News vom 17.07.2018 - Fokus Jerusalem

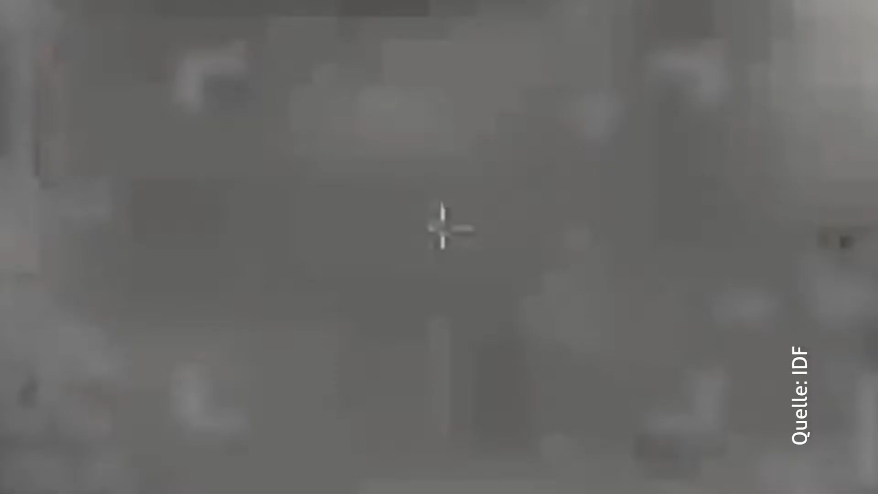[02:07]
Unter anderem wurde ein fünfstöckiges Gebäude im Gazastreifen völlig zerstört,
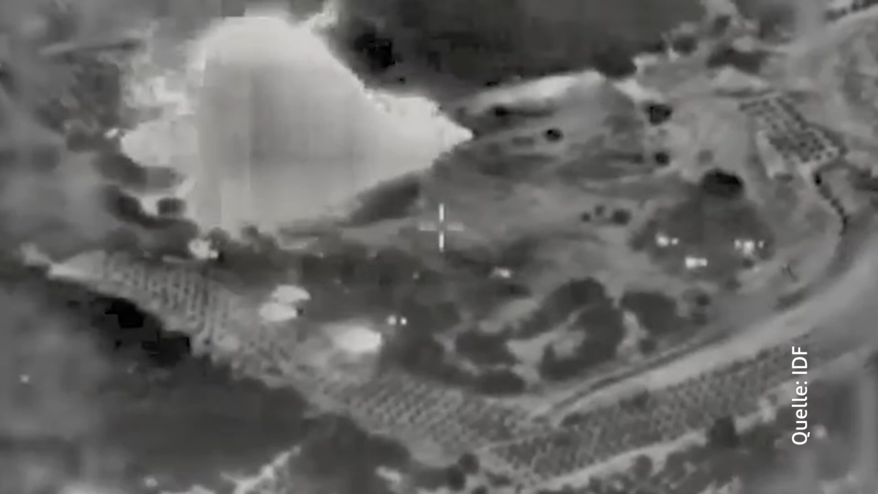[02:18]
Außerdem bombardierten israelische Kampfflugzeuge das Hauptquartier eines Hamas-Bataillons.